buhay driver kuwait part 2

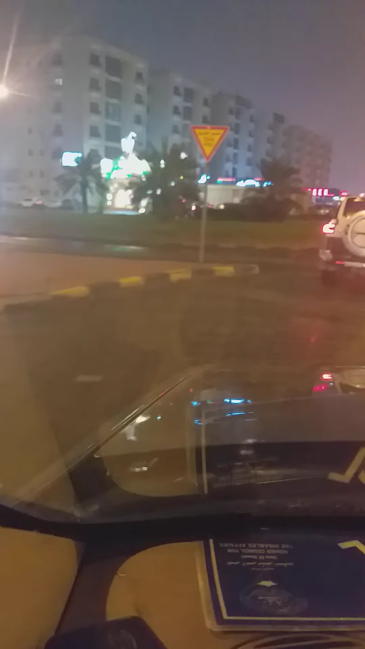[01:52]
Ayan po, dito lang kami siya lang na bag. Dito ko kami dadaan sa highway. Ayan. Tingnan nyo yung daan niya, di ba? Wala sa labat.
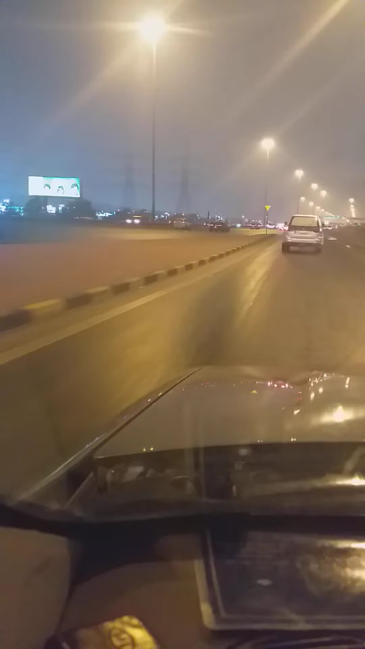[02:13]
Pagka kay first time nyo dito, ay talagang maliligaw kayo. Kanina ho, doon kami dumaan sa may traffic light. Ngayon, hindi na. Dito kami dadaan sa highway. Pinaka-highway.
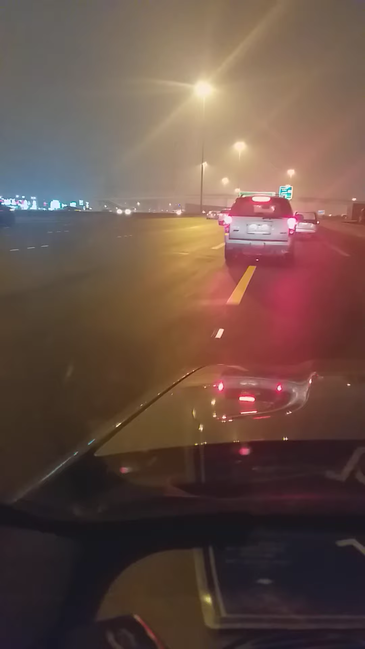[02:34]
Basta yun dito. Yan. Ngayon ho, medyo tumila na ang ulan. Tumila na ulan dito. Sabi yung nila, baka daw mamaya umulan. May tatlong araw ho nga umulan.